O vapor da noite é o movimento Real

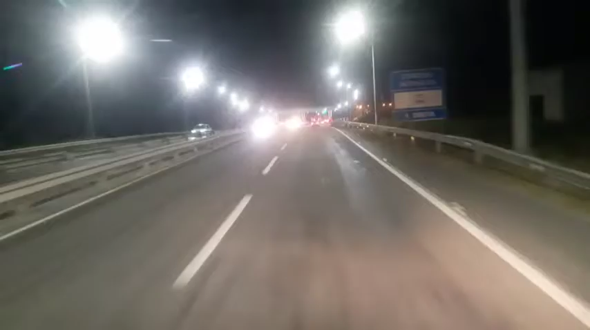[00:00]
Beleza, galera, que assiste o canal do Caminhoneiro. Estamos aqui na fábrica de dinheiro, viu? Sabe qual é a fábrica de dinheiro? É o pedágio, né?
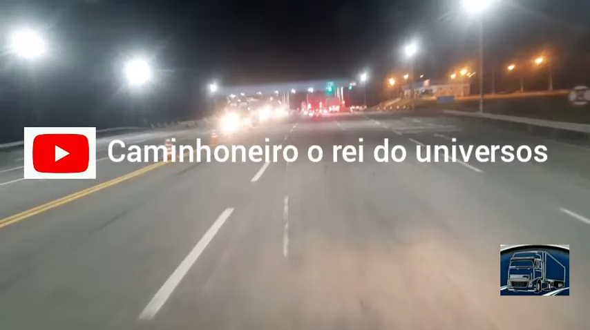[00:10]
Só pode ser o pedágio. A fábrica de dinheiro. Mas mostrando a vocês assim, aqui, né? A praça de pedágio.
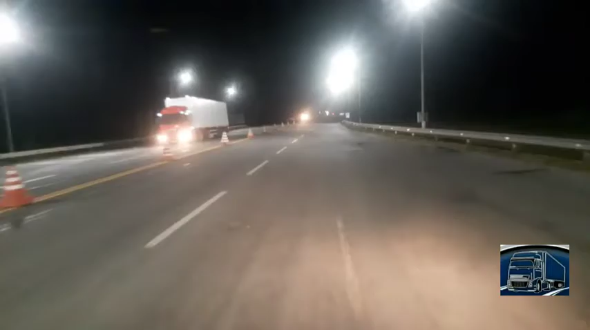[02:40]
Aí não dá, né? E é na BR-116, no estado da Bahia, a famosa Rio Bahia, galera, beleza? É, galera, que assiste o canal do Caminhoneiro Rei do Universo, estamos aqui chegando aqui, né? Na cidade do
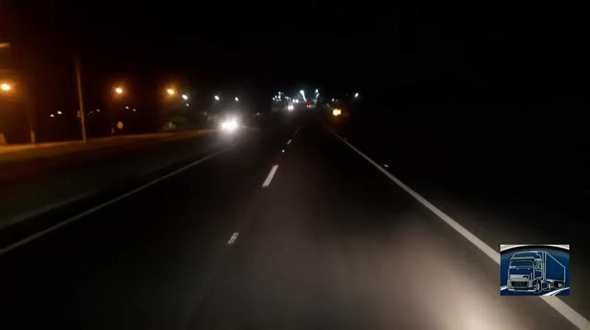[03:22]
Ele morreu pedrejado ou não? Fica aí no, nos comentários, beleza? É Santo Estevão, BR-116, Rio Bahia, Bahia, Brasil. Santo Estevão, aqui na Bahia.
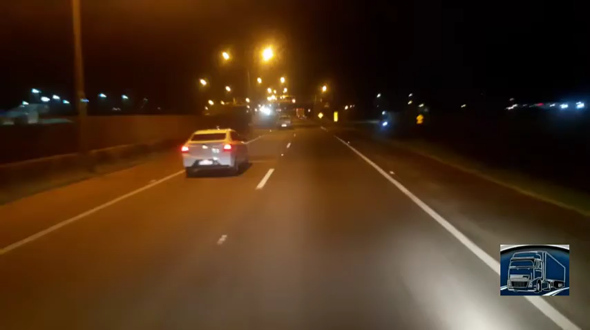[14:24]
Aqui dentro de Feira de Santana, a segunda capital do estado da Bahia. Primeiro é Salvador, né? A capital. E agora tem a grande cidade de Feira de Santana, aonde nós estamos passando.